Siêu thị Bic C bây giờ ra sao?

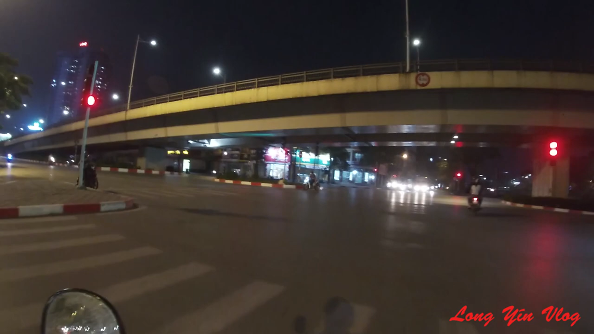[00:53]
Hầu hết mọi người nhìn thấy không? Chẳng ai ra đường hết. Đường phố vẫn vắng vẻ, cực kỳ vắng vẻ luôn. Đây là phố Trần Duy Hưng, một trong những cái con phố mà được mệnh danh là rất là nhiều những cái cô em chân dài. Nhưng mà tình hình diễn biến phức tạp của dịch bệnh, như là các nhà hàng,
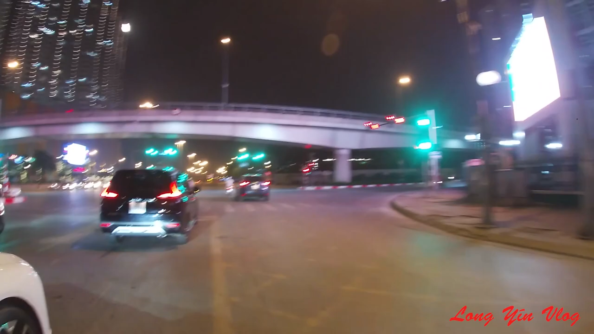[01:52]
Bình thường chỗ này có một chốt cảnh sát giao thông ấy, nhưng mà hôm nay không có nữa rồi. Các anh cảnh sát giao thông cũng về rồi. Kia chỉ có mỗi cô quân sự.
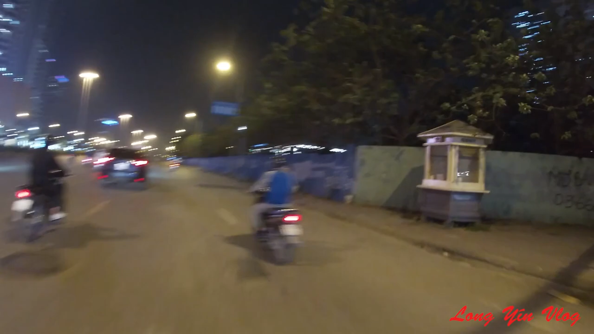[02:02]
Về đi em ơi.
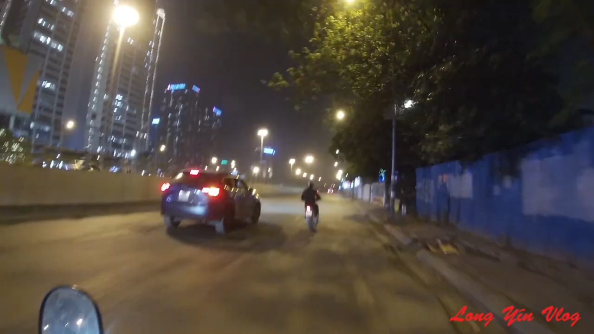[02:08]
Đây tôi sẽ bắt đầu vào trung tâm Big C. Đối diện mấy lại khu Vinhome rồi. Vào Big C này. Đấy. Tôi sẽ vào Big C rồi.
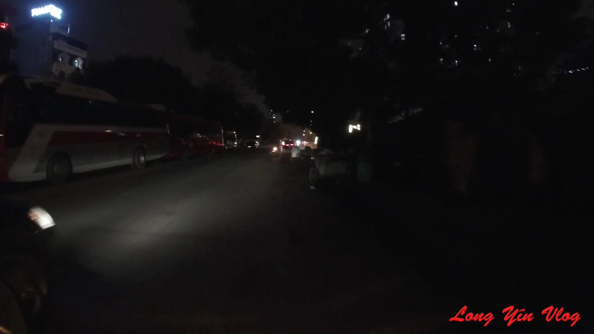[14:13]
Đằng sau khu vực của Big C. Tòa nhà Vinaco Vinaconex. Trên trên đường Tú Mỡ của Hà Nội. Đây là khu vực đằng sau Big C này. Đấy là chuẩn bị về chỗ mình ở là trên đường Nguyễn Ngọc Vũ.
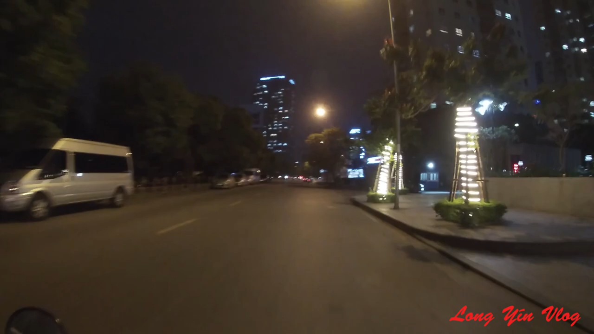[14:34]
Thì mới có tầm 7 rưỡi 8 giờ thôi nhưng mà hàng quán rồi là
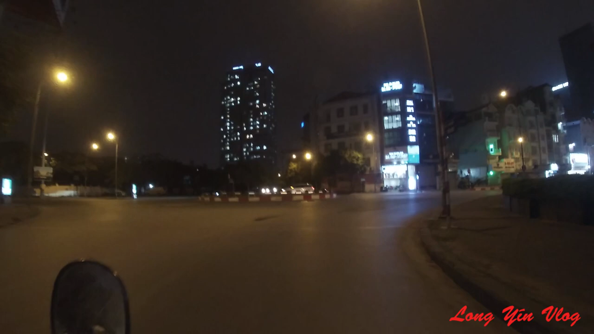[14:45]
đường phố vắng tanh vắng ngắt à, không còn cái gì à. Hết luôn.
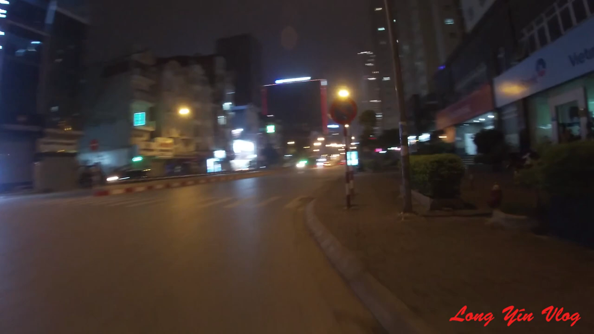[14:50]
Nhân viên ngân hàng vẫn còn một mấy người thôi. Hay là khu vực phố Nguyễn Chánh này. Đấy. ra thẳng Nguyễn Chánh này là Trần Duy Hưng. Đấy, khu vực khu đô thị của chung cư của Vinhome, Tân Hoàng Minh, Vincom.
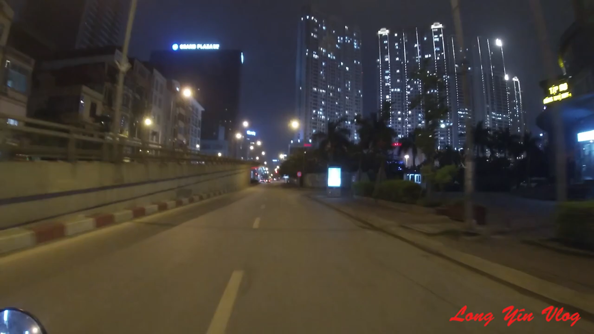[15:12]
Đấy, là khu vực này, phố Nguyễn Chánh. Hiện tại mới ở hơn 7 giờ thôi mà tôi đi một mình một đường.
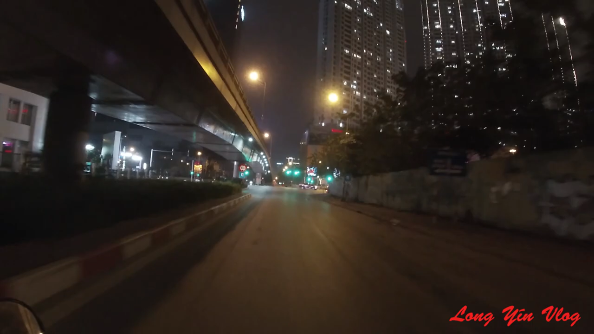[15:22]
Có lẽ là các dân ở các tỉnh cũng đã rời khỏi thủ đô rồi, rời Hà Nội rồi. Còn 10 giây nữa thoải mái đi. Ok. Đây là phố Trần Duy Hưng. Một những con phố được mệnh danh là nổi tiếng của các chân dài. Để phục vụ người ta hay gọi vui là cám chim. Xin chào và hẹn gặp lại tất cả anh em ở trong những cái video tiếp theo của tôi.